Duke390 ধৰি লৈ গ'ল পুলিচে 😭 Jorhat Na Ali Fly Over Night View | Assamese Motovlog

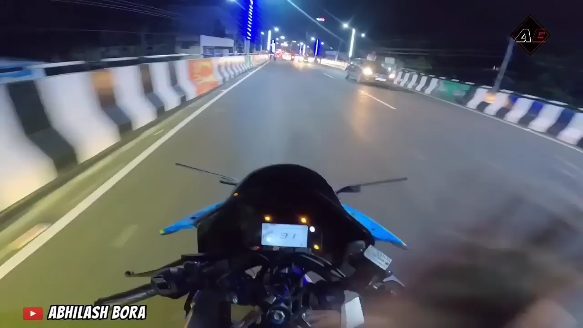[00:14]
থানালৈ ৰখাই দিছে, আকৌ এতিয়া থানালৈ যাব লাগে, আকৌ উল্টোপুট পাত কি ক'ম আৰু, পুলিচৰ লেঠা মানে নমৰাই হ'ল।
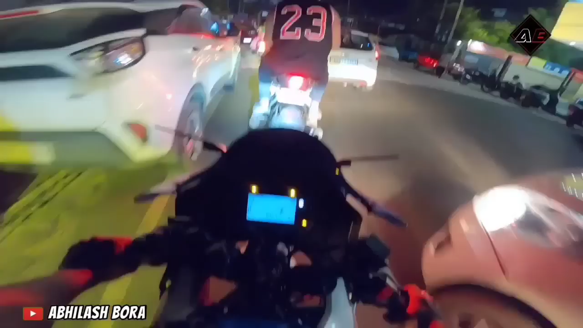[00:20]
থানাৰ পাছত চাওক, তো এইখন আছিলে বাইকখন লৈ গ'ল, নতুন আনিছিলে, নাম্বাৰ প্লেট লগোৱাই নাই।
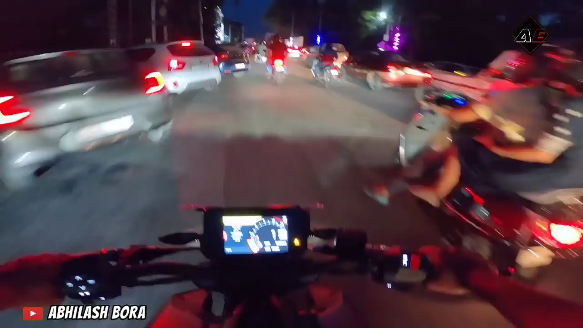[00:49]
এণ্ড কি ক'ম আপোনালোকক, চাই লওক এতিয়া আছোঁ যোৰহাটত, আৰু যোৰহাটত দেখিছেনে কেনেকুৱা ভিৰ, তো মানে ভিৰ কেনেকৈ গম পাই নাই একচুৱেলি।
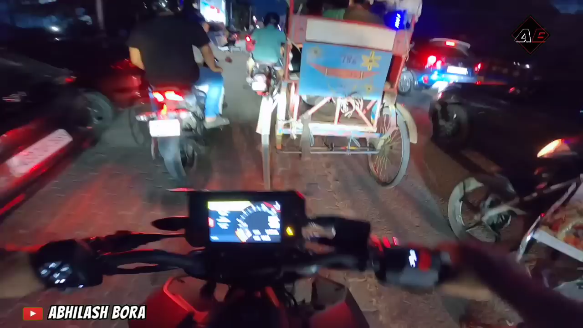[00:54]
যোৰহাটত কোনো চলমান খান শ্বাহৰুখ খান অহা নাই, তো যোৰহাটত আছে এটা বেলেগ এটা বস্তু ট্ৰেণ্ডিঙত, সেইটো হ'ল যোৰহাটৰ ফ্লাইঅভাৰ।
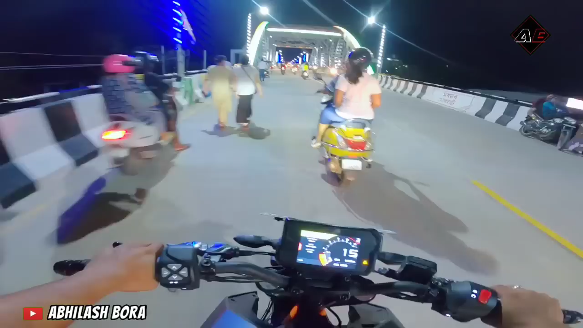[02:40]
কোনো আজি ভিডিঅ'টো মানে এনেকুৱা শ্বৰ্ট এণ্ড চিম্পল হ'ব, সেইবিলাক কি ধুনীয়া লাগিছে, ৱাও, ৰাতি ভাইবটো মানে একচুৱেলি সঁচাকৈ মজা, এইফালে চাওক মানুহ চাওক, চাৰিফালে এইটো চাইডে এইটো চাইডে গোটেই মানে
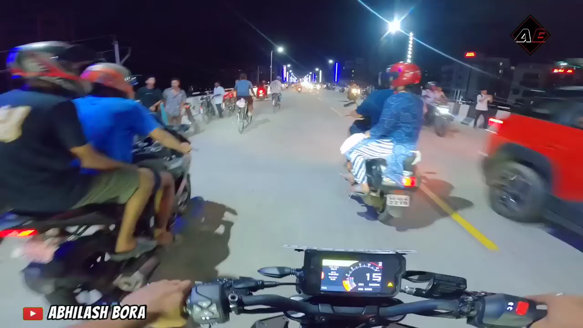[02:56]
বেলেগ আৰু গোটেইখন, মানে যোৰহাটৰ মানুহক নোপোৱাই পোৱা দি পাইছে আৰু,
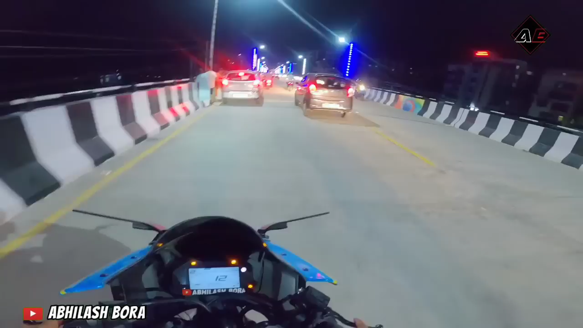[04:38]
যাওঁ, তো গাইছ এইডোখৰ আহি পাৰিম, ফটো চটো মাৰি আছিলোঁ ন, তো এইফালে মানে আহি গ'ল ট্ৰেফিক, ভাগো ভাগো,